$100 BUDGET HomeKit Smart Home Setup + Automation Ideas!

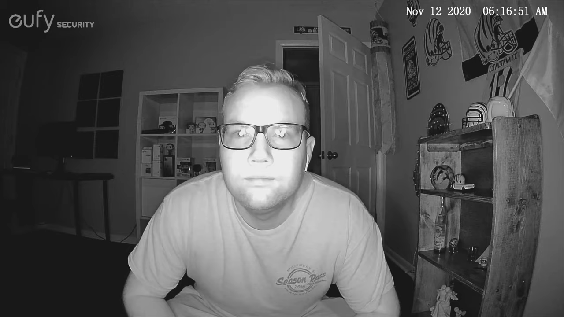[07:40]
Night vision on the Eufy Cam is clear with 8 IR LEDs.